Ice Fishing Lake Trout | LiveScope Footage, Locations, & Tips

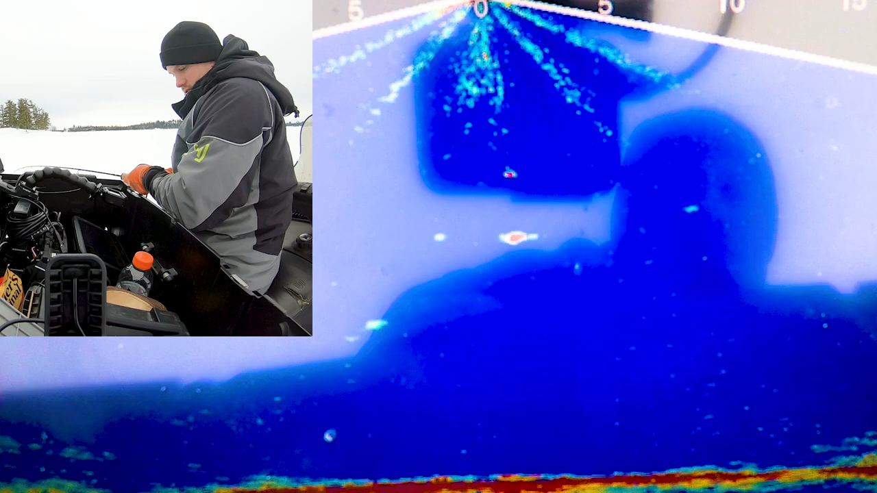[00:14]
What are you doing? There he is.
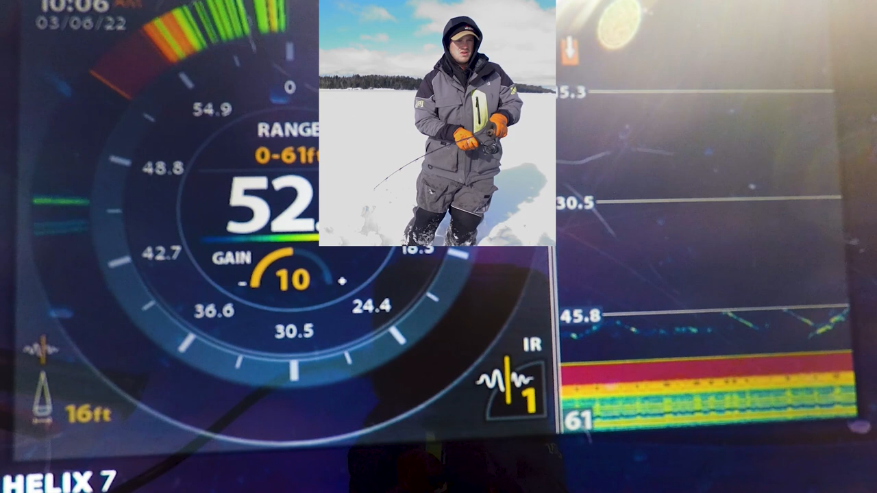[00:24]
Oops. There we go. Just gonna keep reeling. There he is. And that's what we like to see.
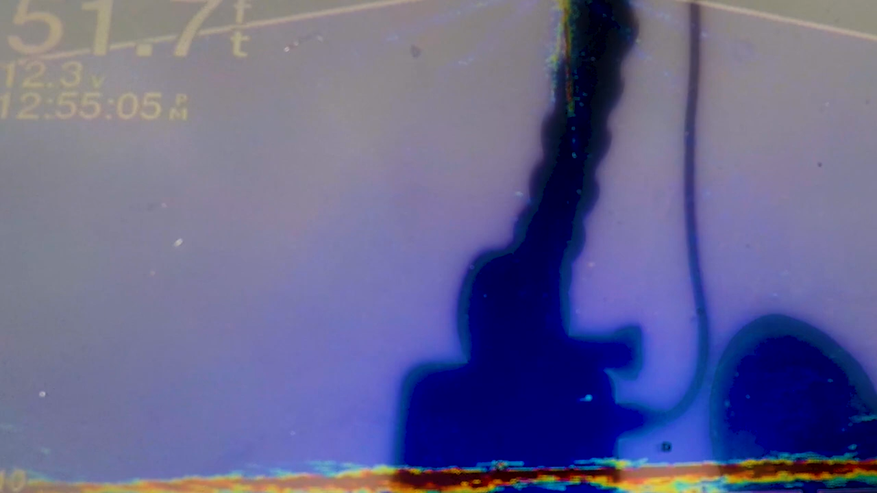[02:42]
On screen: depth 51.7 ft
Oh. He's in. Oh yeah, he wants it. Giant. Not a giant.
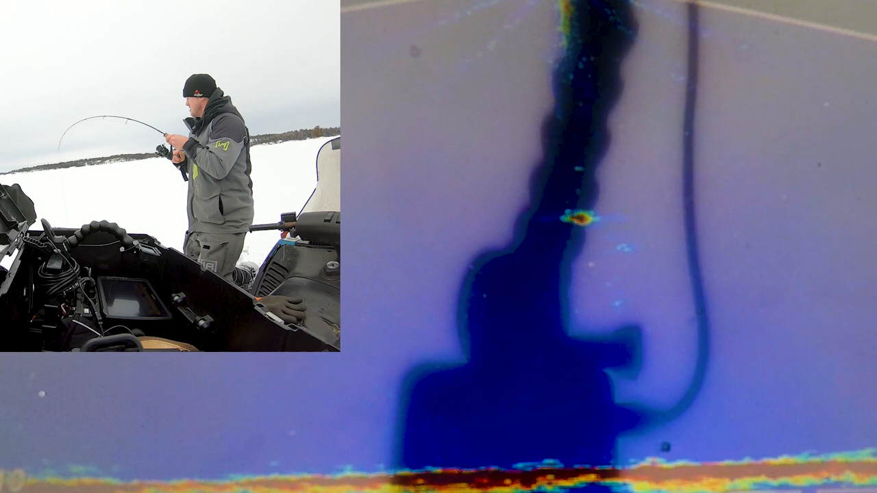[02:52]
Not big, but it's a first one. Little one.
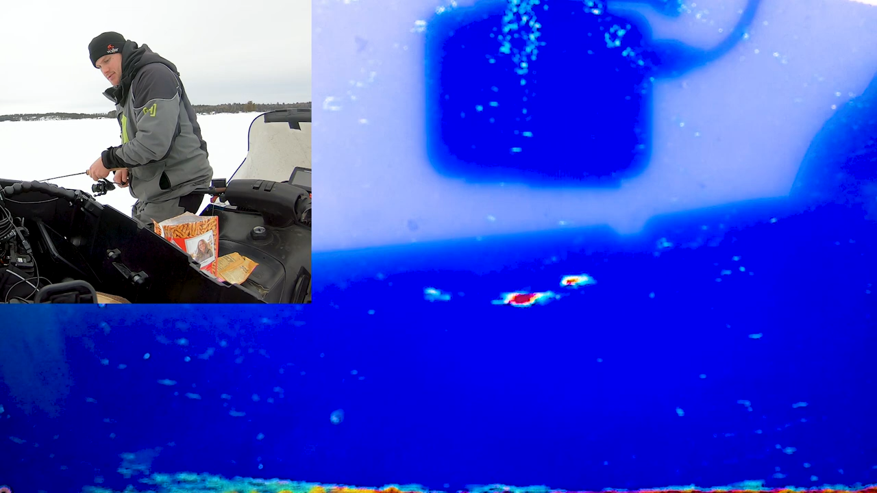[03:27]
Oh, he's chasing all the way up. There we go. Little bit bigger maybe. Golly, he's right underneath the ice. Nope.
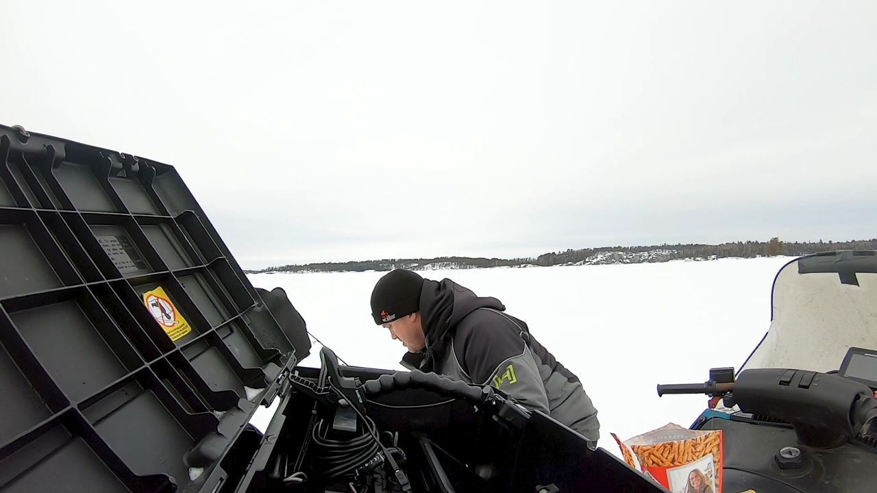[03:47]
Had him right at the top of the hole. It was about the same size.
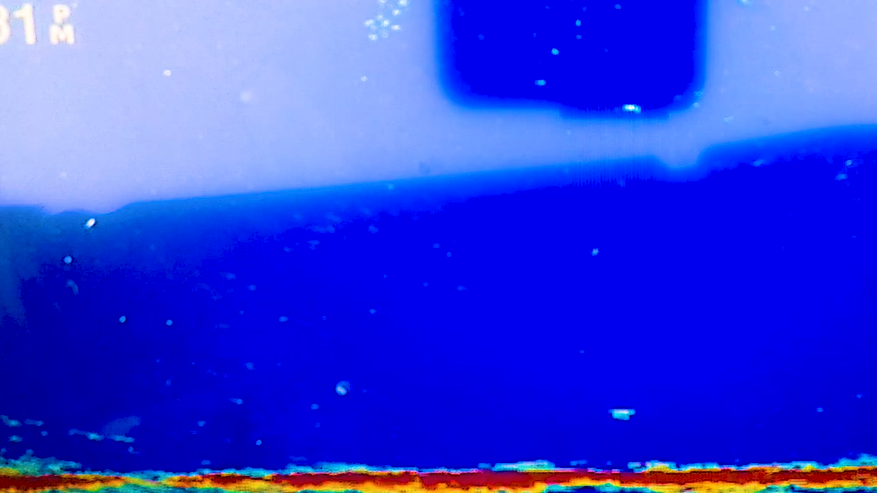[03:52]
Ooh, another one just whiffed.
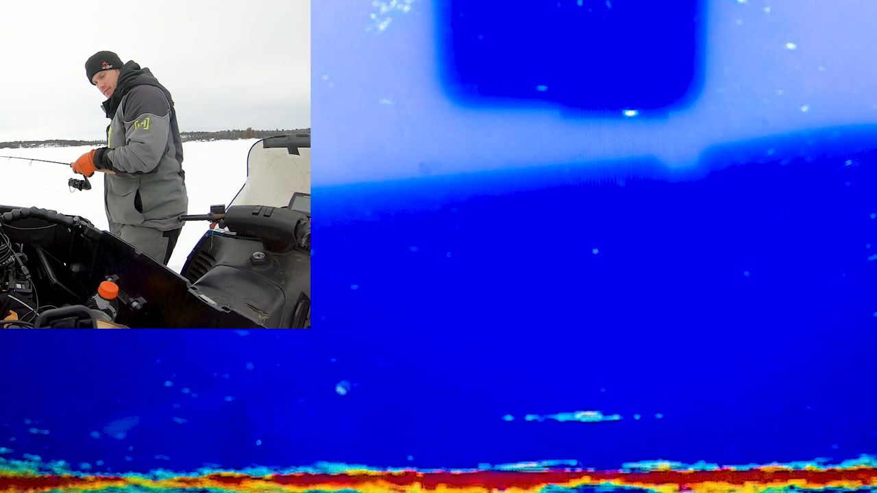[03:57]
Oh, just gonna keep reeling. There he is. Oh, got back off. Oh man. There we go.
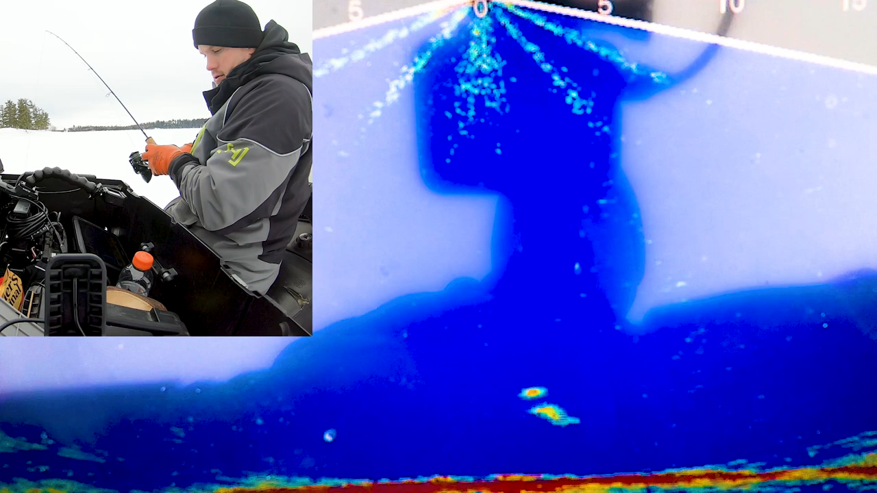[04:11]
Oh, come on. Oh, he whiffed. What are you doing? There he bit. Oh, he's right underneath.
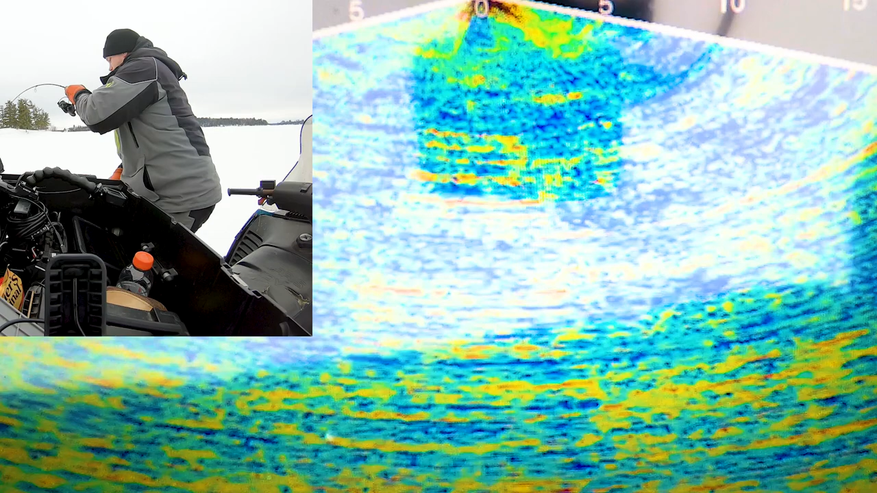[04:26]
Coming close. He bit right underneath the ice. Ooh, there's my leader.
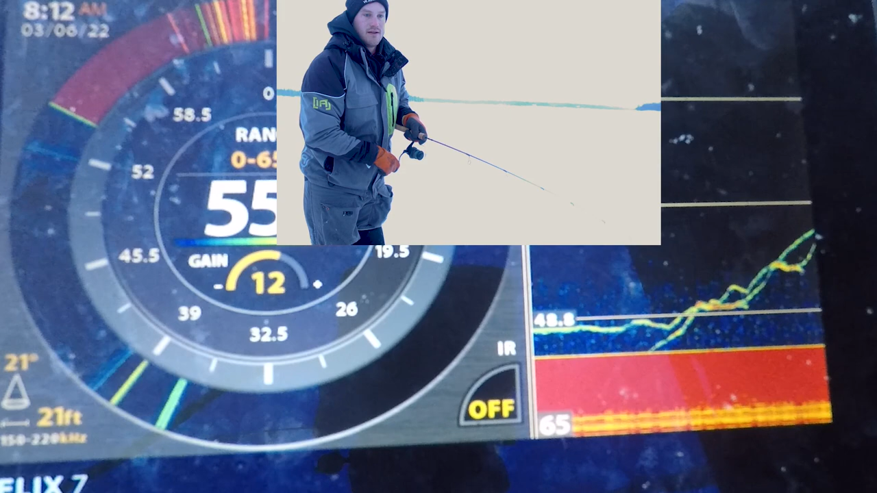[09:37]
On screen: depth 21 ft
There we go. Oh, just got done filming that intro.
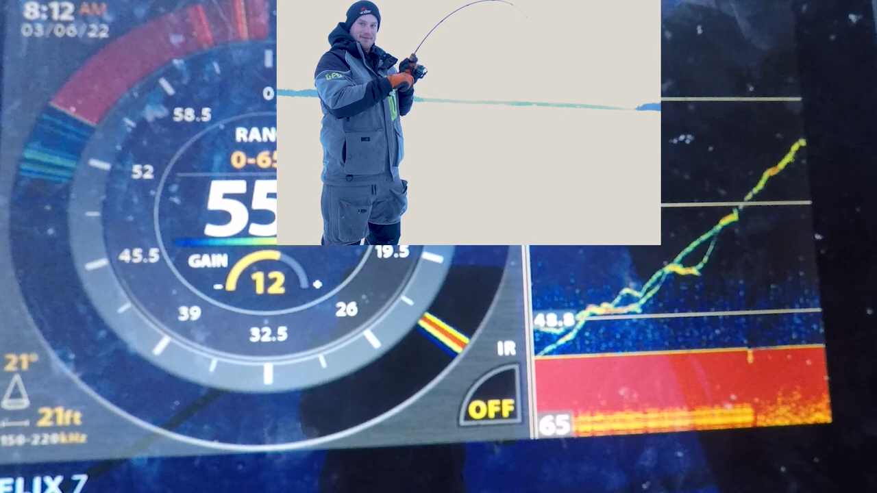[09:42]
We got hooked up. Oh, I was putting my mic away, so I almost missed it.
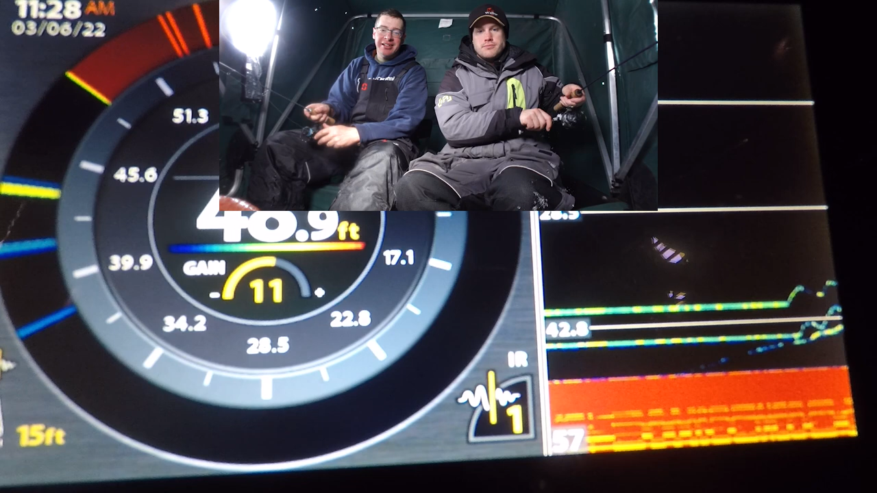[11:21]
I'm buzzing him. He's following me down. Oh my gosh.
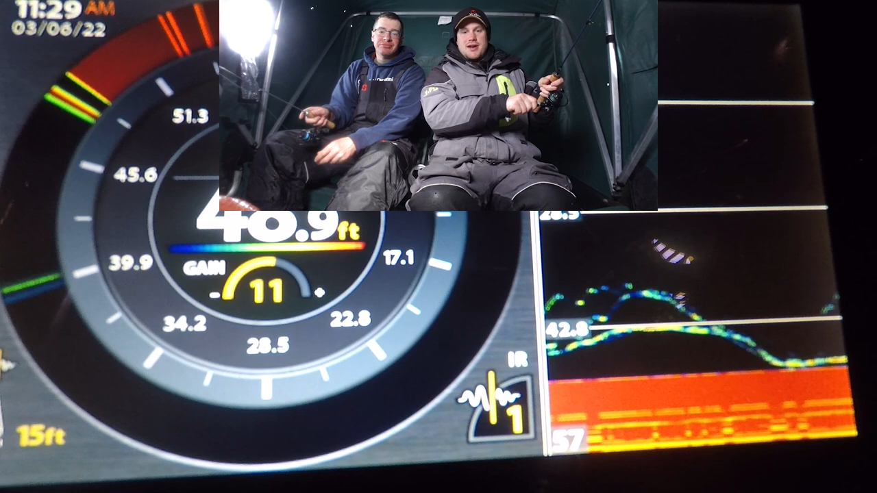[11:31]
On screen: depth 40.9 ft
Nope, I don't think he bit. I think I just got excited.
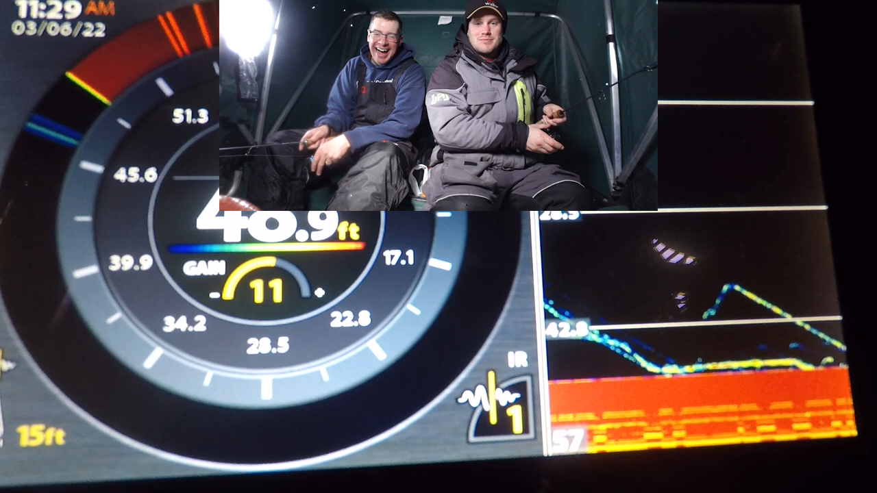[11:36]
You think you got excited? Woo! Let's shoot.
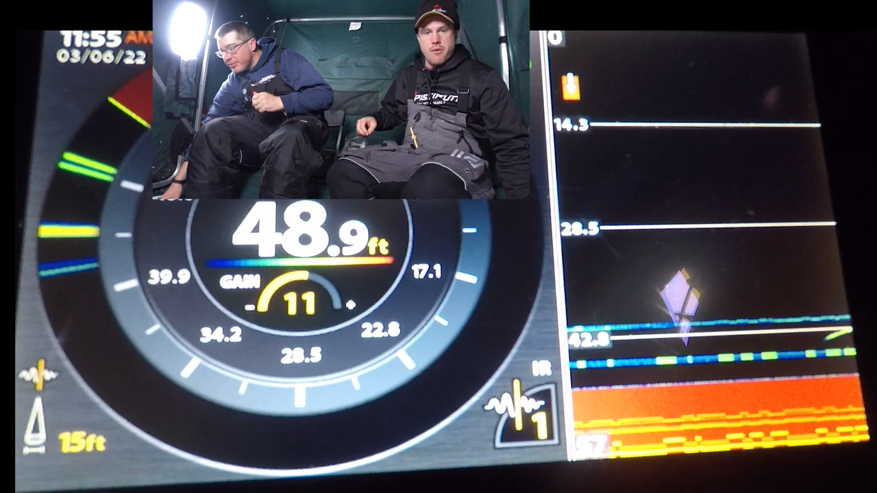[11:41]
On screen: depth 48.9 ft
Yep.
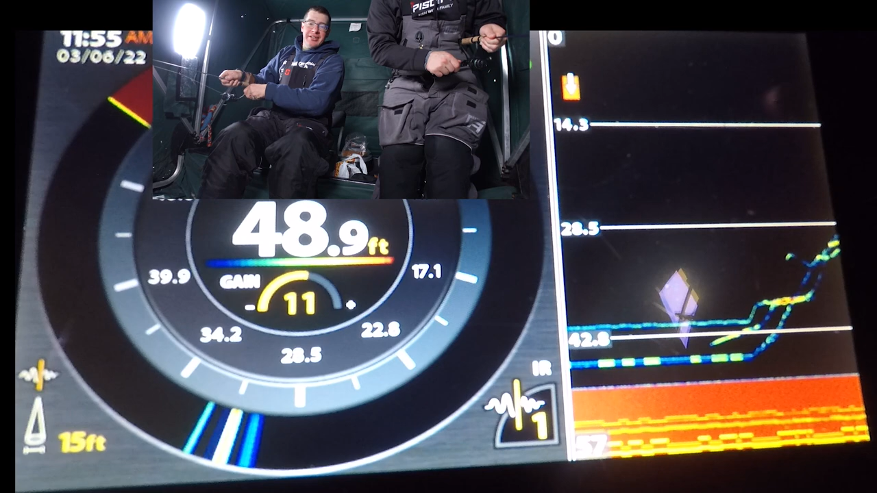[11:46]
On screen: depth 48.9 ft
He's coming back for you still. I think he's on you.
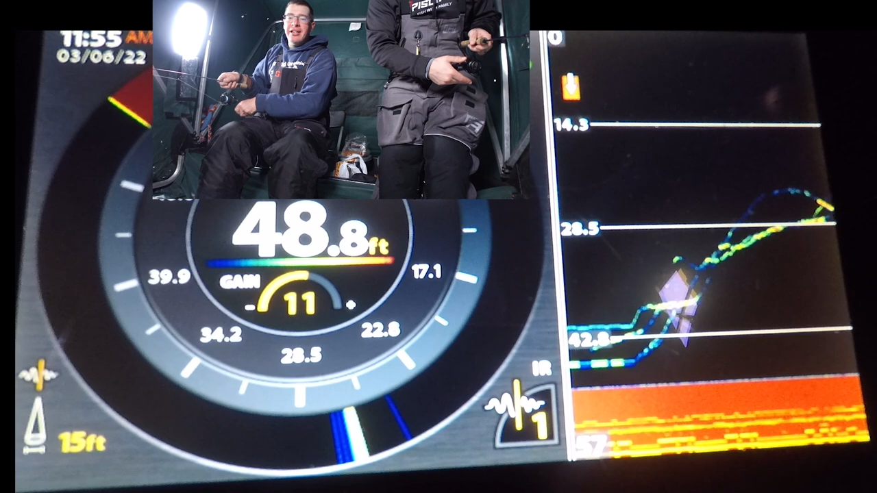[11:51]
On screen: depth 48.8 ft
He's on you. Oh, he was chasing you.
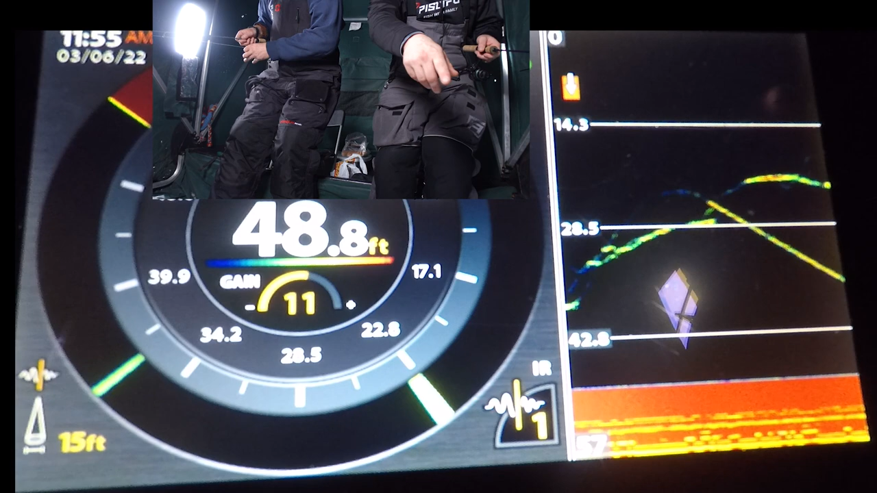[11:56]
On screen: depth 48.8 ft
I'm going down. That's not me. That's not the fish.